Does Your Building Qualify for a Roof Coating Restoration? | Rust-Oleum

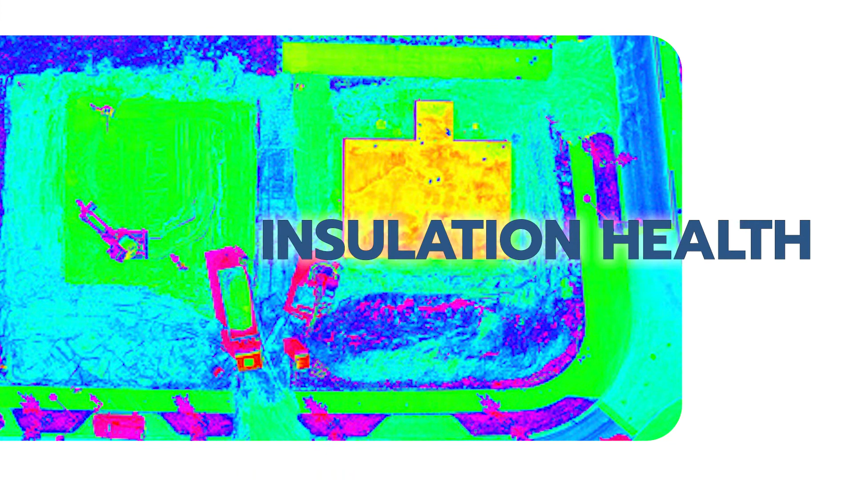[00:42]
Next, in some cases, insulation needs to be examined. IR scans are conducted to inspect for wet insulation in the roofing system.